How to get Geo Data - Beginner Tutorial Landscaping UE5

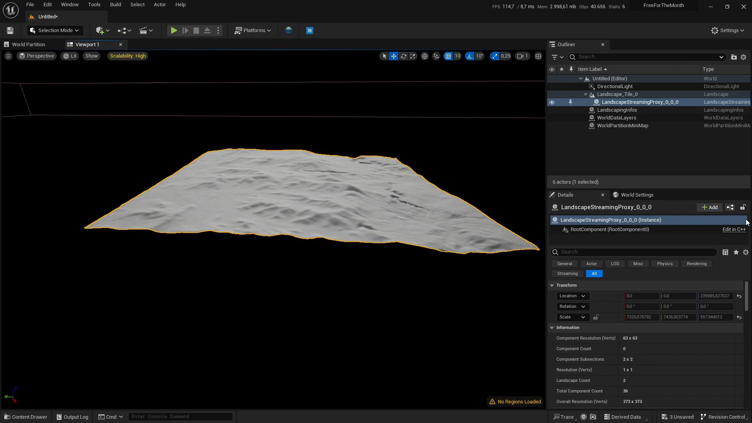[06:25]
all right next thing we do is we import the satellite image here there are several options we want to have it as a decal just select it here
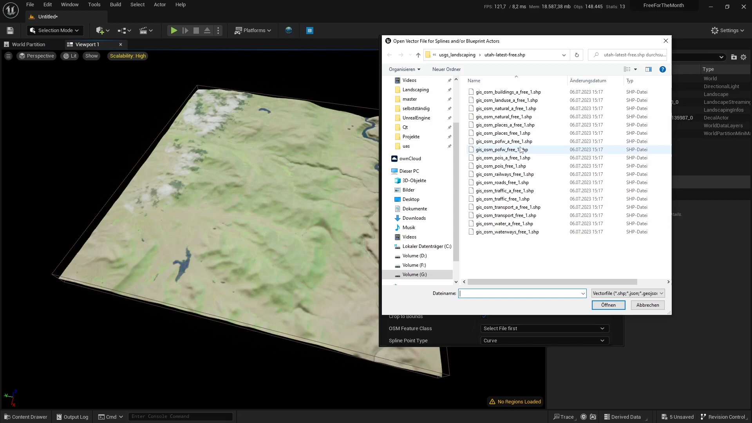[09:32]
the one with the small a indicating polygons and the others are line strings or points so for our purpose we will import roads these vector data roads from all of Utah but they will be cropped automatically to
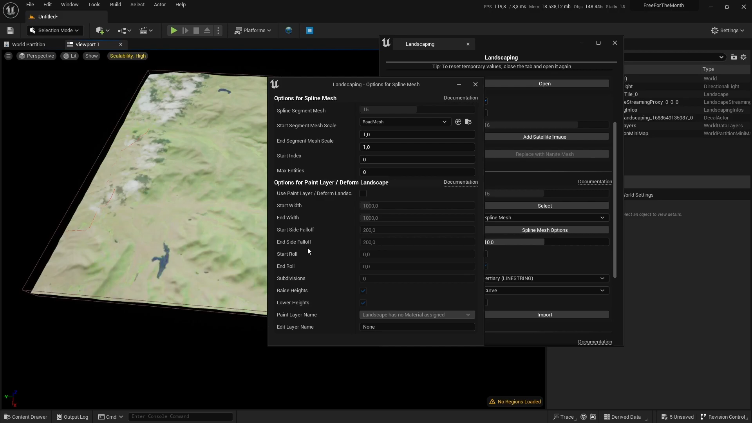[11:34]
there is not the exact header here but if you hover over it you will see what everything does here we select the mesh and there are additional options for painting the layer underneath the mesh we'll skip that for now but i will show you what you can do afterwards
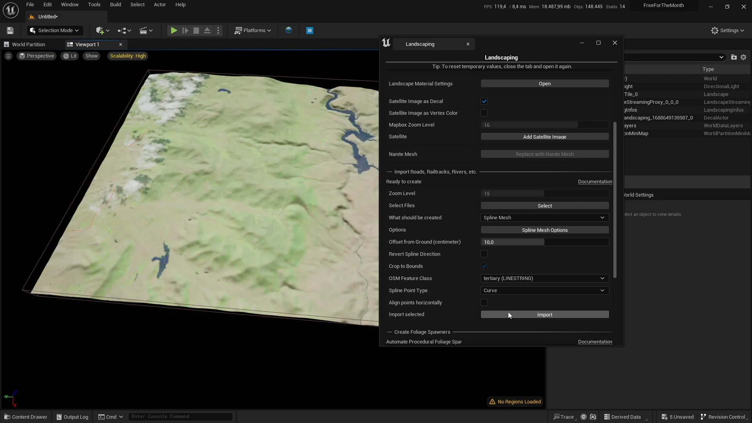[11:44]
in a second and so when we hit import this will generate here it will just take a couple of seconds to generate